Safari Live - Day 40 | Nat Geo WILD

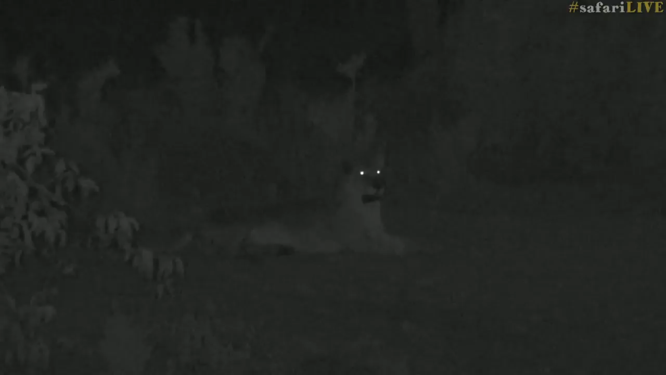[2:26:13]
Is that a cub? I think that's her foot. I think that baby's still shouting at her. Hey, mummy. Did you just leave it? Yes, you did just leave it. It's squealing at you.
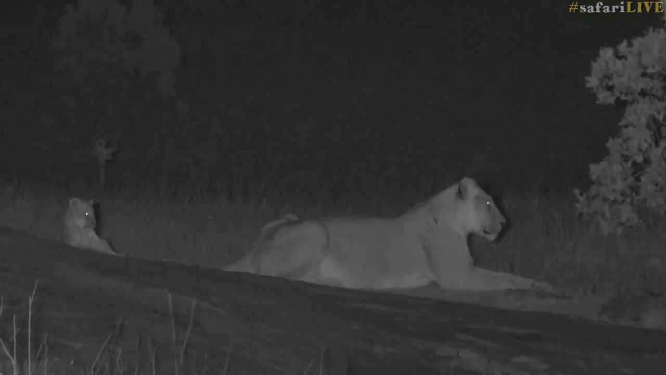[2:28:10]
And the distressed yelling you can hear in the background is a wattled plover, that's right. And clearly the lioness is quite near to her nest.
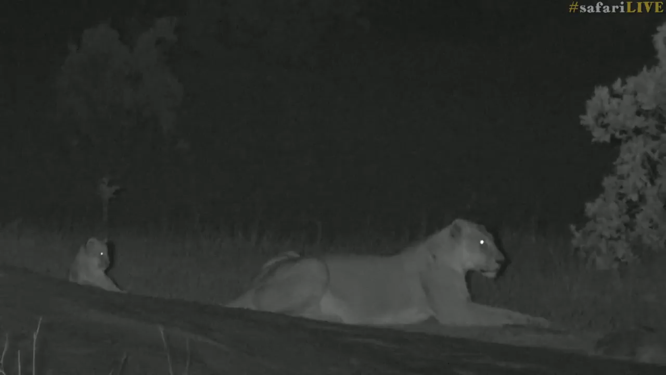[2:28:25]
Now, three cubs came up here. She kept calling. Then it looked like one of the adults was going to come up.
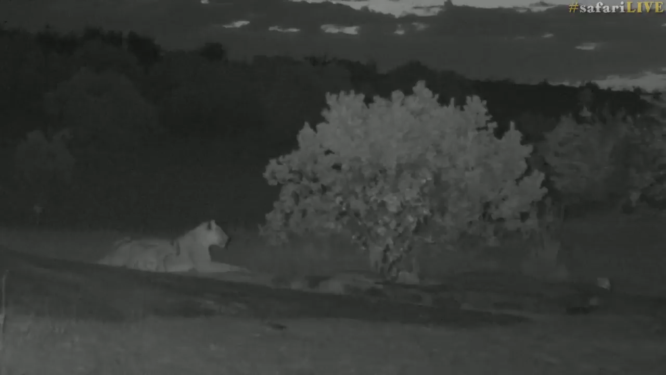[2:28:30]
I'm still not sure how many cubs we have here. I thought maybe we only had five, but now I think I've counted six. There are two.
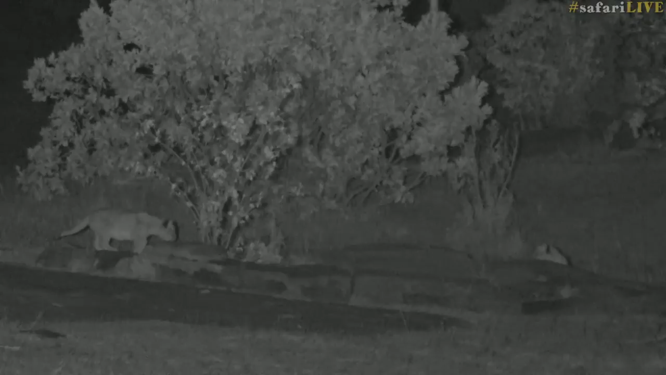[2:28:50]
They still are so small, they can't do their little growling. So they just have to make little squeaking noises. Oh, shut up, bird. So there are the others. Is the bird shouting at the cub?
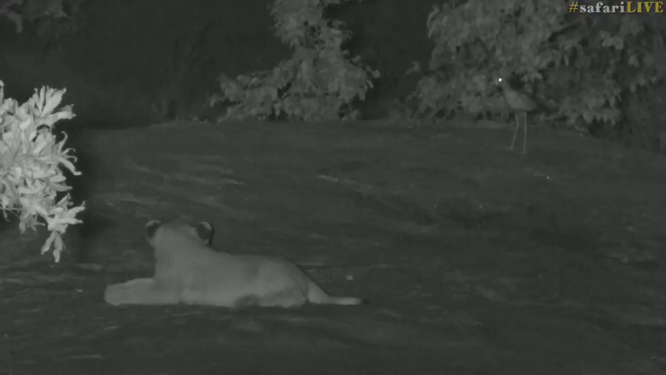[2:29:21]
Oh, interesting question, Paul. And you say, would an owl try to take a cub? Yes, I suppose a giant eagle owl or a spotted eagle owl could easily try and take a cub of this size. I think that would certainly be possible. I haven't seen many owls big enough. I've seen barn owls here, I've seen grass owls. But I haven't seen anything the size of a... Have we seen giant eagle owls here? Yes, I think we have.
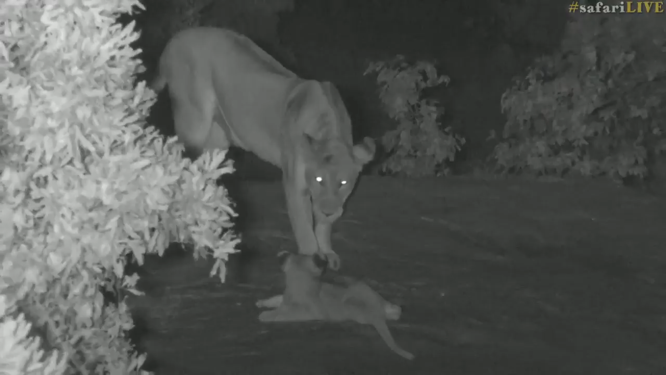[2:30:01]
There, the lioness has got the Helen with the bird. She surely can't stay around here for long with that noise. It feels to me like I'm having a dentist drill through my skull with that noise. She's an extremely noisy bird. All right, straight across to Jamie. She's found what she was looking for.
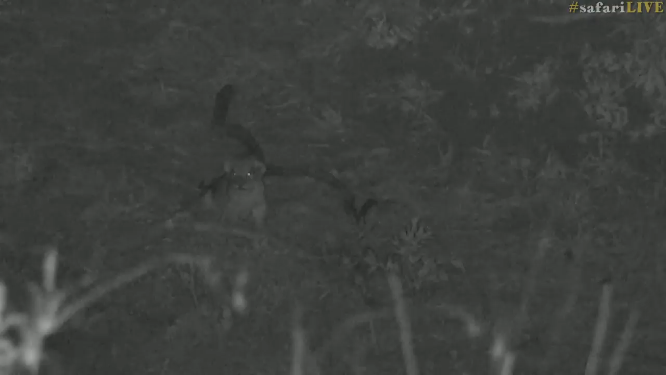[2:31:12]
Oh, baby. Mom's probably hungry. But again, you shouldn't be out like this. Attention to yourself.
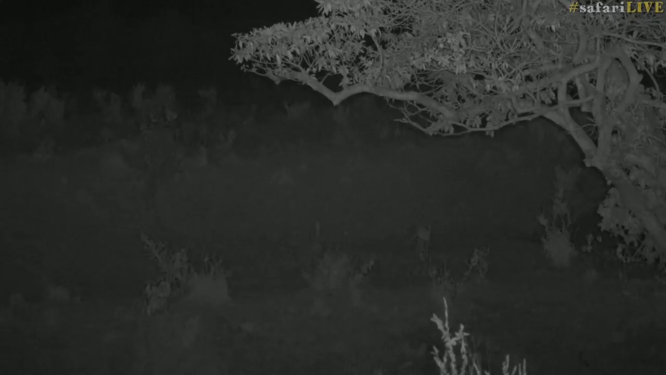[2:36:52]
They're also born with their tiny little ears flat to their skulls, which is why I think this cub is around about 2 weeks. Its ears have started to pop up. And it's got such a big voice for such a little thing. Come on, man. Got a hungry little one there. No, that's a bush.
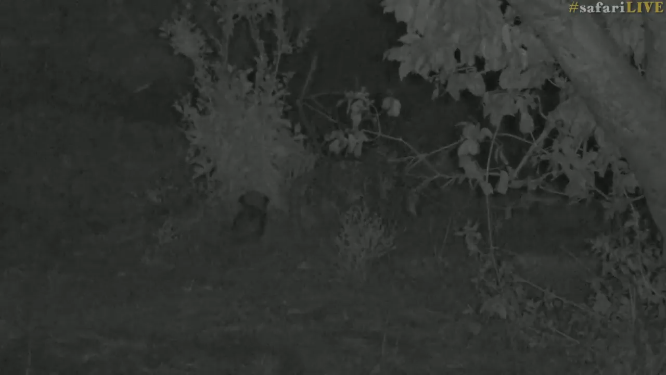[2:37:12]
You can't walk through there. Even as tiny as you are. Oh, I can hear her calling. I can hear her now. Come on, man.
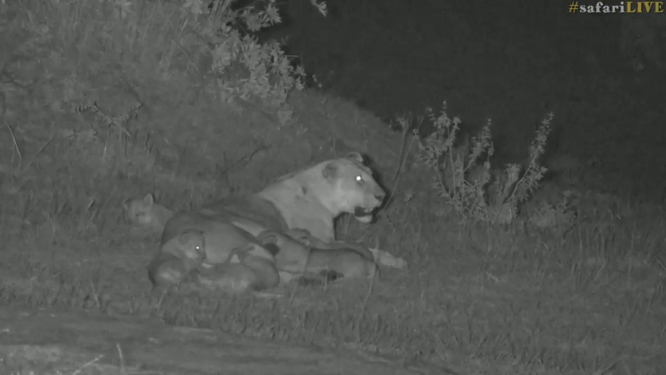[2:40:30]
We're sitting at the Black Rock Pride, of course, 3 lionesses, 9 cubs yesterday. And we've got 1, 2, 3, 4, 5, I think, over here, climbing and suckling. None with that female.
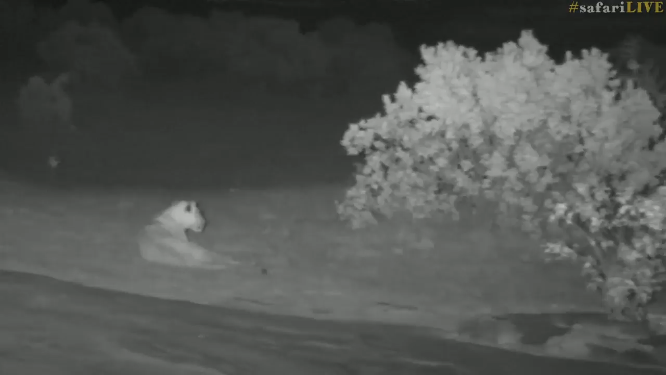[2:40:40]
1 very irate wattled plover yelling in the background there.
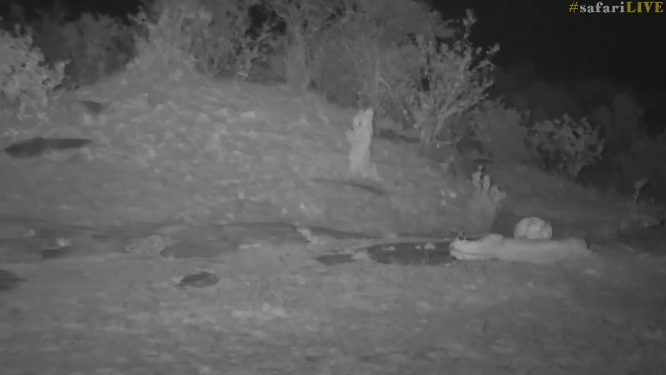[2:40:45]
And then with this female, we've got 1, 2, 3, so that makes 8, 4. Oh, fantastic. We've been watching them, you know, and there were 5, and then there were 6, and then there were 7, and now, fantastic, they're all here, 9 little Black Rock cubs aged between 5 and 8 weeks, I think. We are obviously in infrared. I'm sure Jamie explained that to you, so that we don't have to shine any artificial light on these cubs whatsoever.
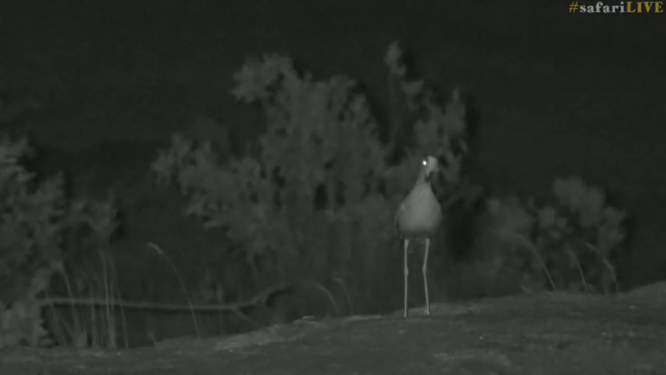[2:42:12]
She's been making that deeply unmelodious call. Right, let's head straight back across to Jamie and her tiny little cubs. I've got wonderful news. Mom is up, and she's come to fetch the very, very indignant little lion cub. In fact, it's gone quiet now. I'm not even sure it hasn't fallen asleep somewhere behind this large tree. Now, these situations are very delicate, obviously.
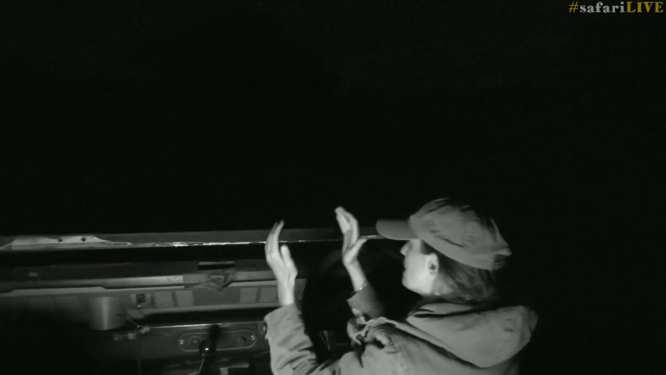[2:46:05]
Okay, it's like this big. That's how big it is.
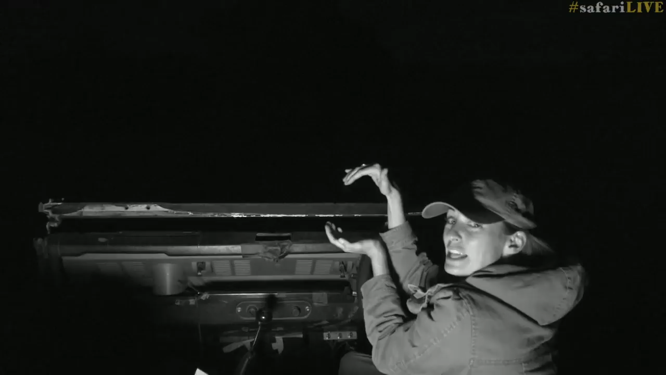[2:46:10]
It's really tiny. I can't think of a comparison. I'm sure James would be far better of thinking of things to compare his lion cubs to.
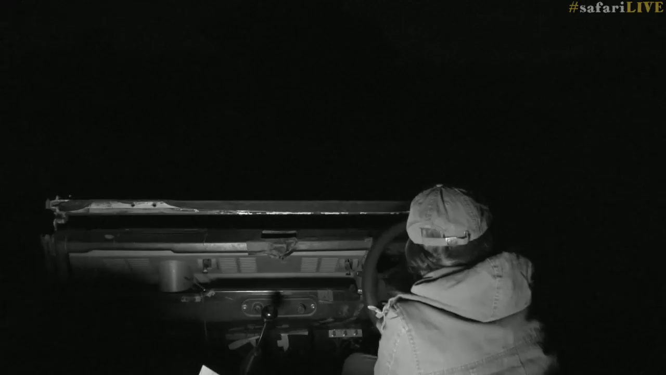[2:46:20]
No, I don't think I would be at all. Anyway, there we have the lion. One lioness, the one that was in the middle, now helping with the suckling duties. The lioness who is to the left of this has now disappeared off. And I think she's sick and tired of the wattled plover. And she's wandered off towards the left-hand side of your screen. And then we've got those little cubs there, just playing in the grass.